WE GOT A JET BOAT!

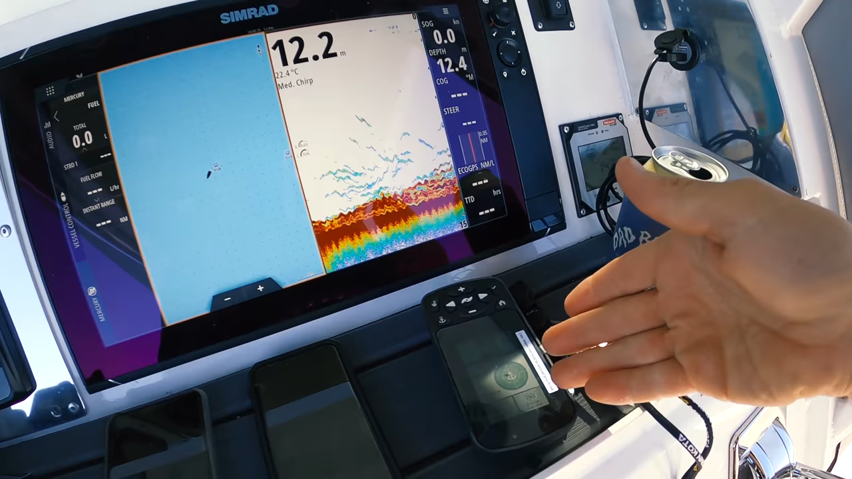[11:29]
On screen: water 22.4°C
Got battery. That's the charger. So you can sit there all day and look at the spot we're sitting on.
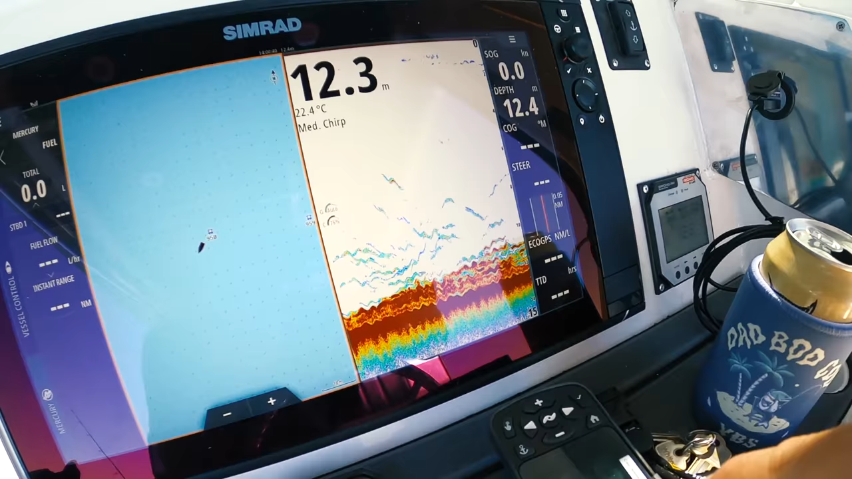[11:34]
On screen: water 22.4°C
Absolutely loaded. Heaps of little Spanish Mackerel. No big ones. I think they're school Mackerel actually, sorry.